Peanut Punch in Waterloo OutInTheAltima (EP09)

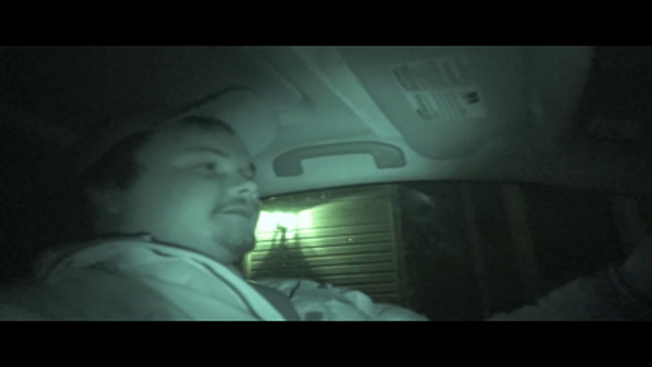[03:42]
Well now it's 836 at night And I'm on my way To go and get ice for my beer You're probably not going to see this episode today obviously I think this is the first time I've used night vision in a video So you get to check that out too But yeah Sorry for it being late And all that stuff I'm sure nobody cares But if you do It's awesome It means I got somebody who likes watching this stuff
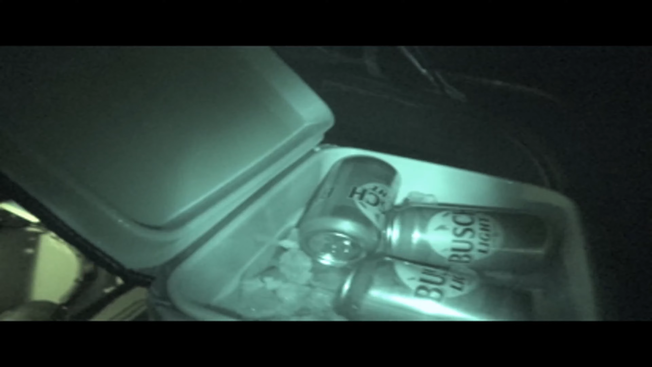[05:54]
and that's how you fill a cooler I know it was kind of all over the place but it sounded like there was something in the backyard probably a raccoon going through the garbage cans but whatever but anyways I'm going to cut this off it's not the most entertaining video today but I have some stuff coming up as I mentioned earlier in the video so thanks for watching, if you made it all the way through I appreciate it, have a good one